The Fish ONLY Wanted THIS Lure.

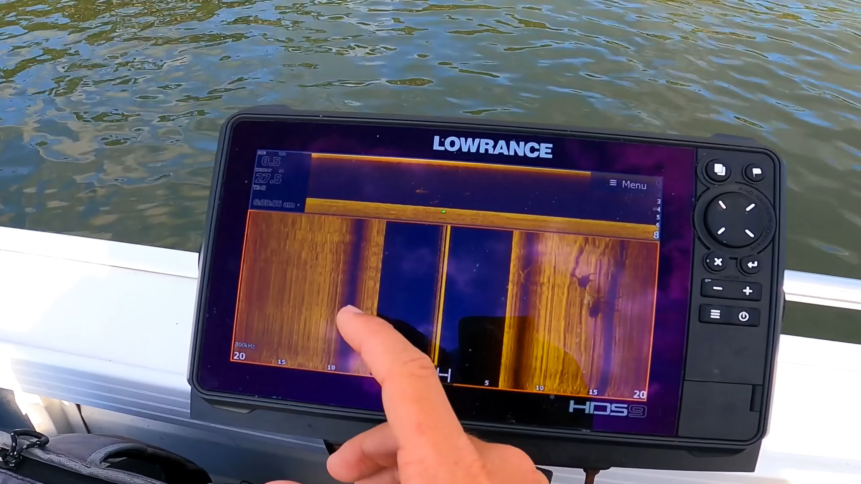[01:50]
All right, so this is a major issue that we have to deal with in here. So we got multiple bull sharks sitting right under the boat.
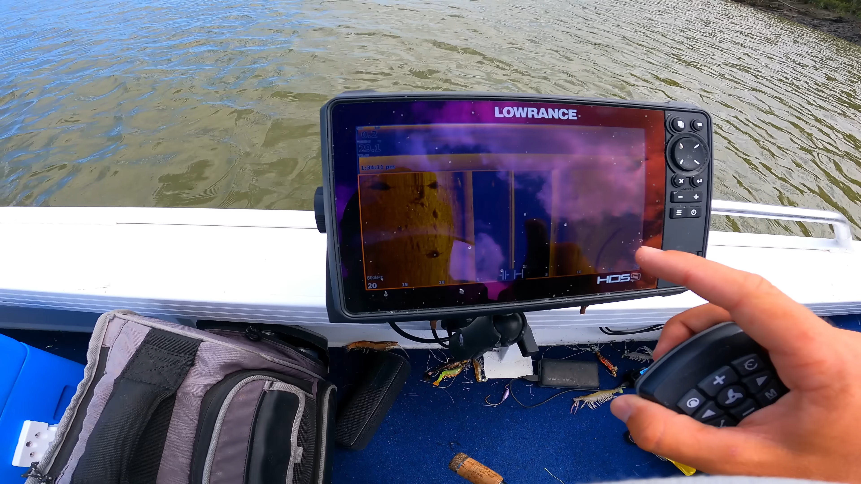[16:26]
There's like 1, 2, 3, 4, 5, 6, 7, 8.
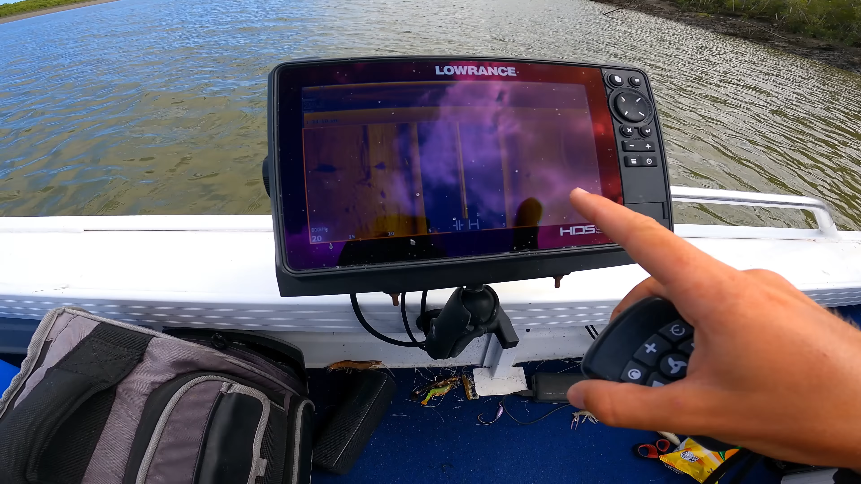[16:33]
There's like 8 bull sharks just come through. Must have been right up that fish. Wow, that's insane.